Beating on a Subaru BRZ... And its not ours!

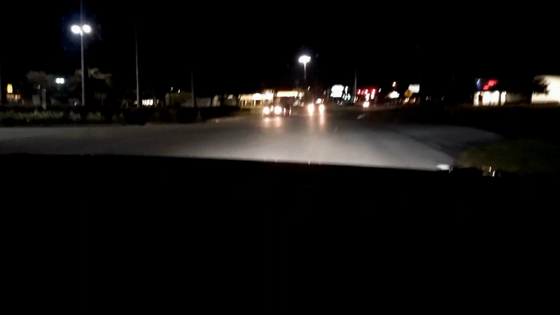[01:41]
I don't think it does that. It did. You didn't hear? Thank God there's no turbo on this car, because there's no need to have a turbo timer. You just beat the hell out of it. It doesn't matter. You know that all they're going to do donuts right now. You don't know how badly I want to see you do donuts right now, and it's not our car.
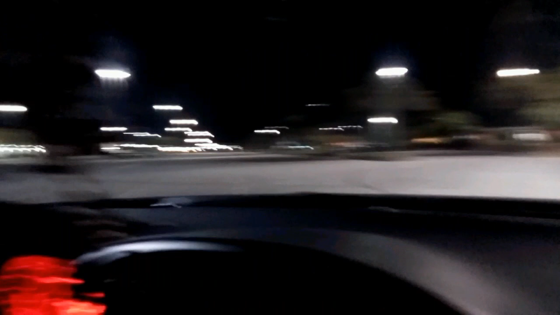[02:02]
The rear ends, I mean, it just comes right around. It does. That was actually kind of a surprise. Now I know what they mean where you could do a 30-mile-an-hour drift in a BRZ.